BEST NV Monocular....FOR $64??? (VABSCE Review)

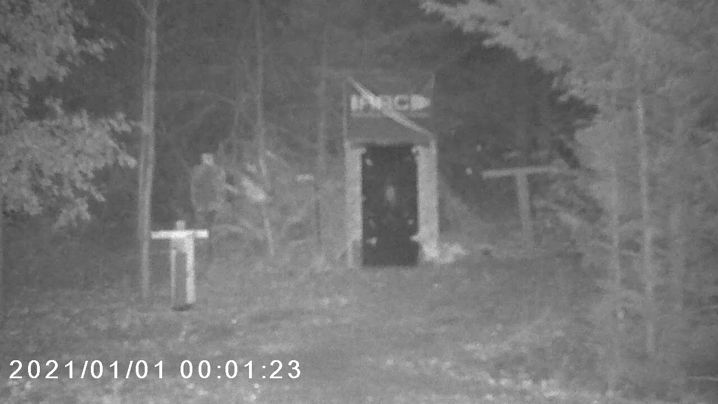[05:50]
you look at what they've got on the web page and um i never quite seem to get pictures like that i'll show you some still pictures here here we're at 100 and i'm going up on the illuminator 100 yards is pushing it for this optic now i've got some still pictures here
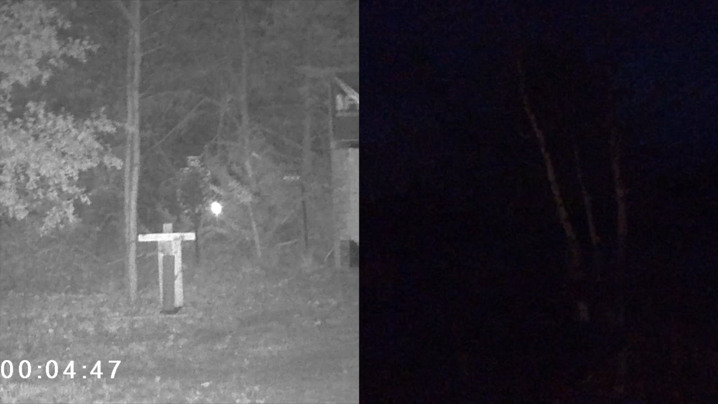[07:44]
black but this is what i was seeing with my nogs and this is this little uh yeah you know very affordable night vision monocular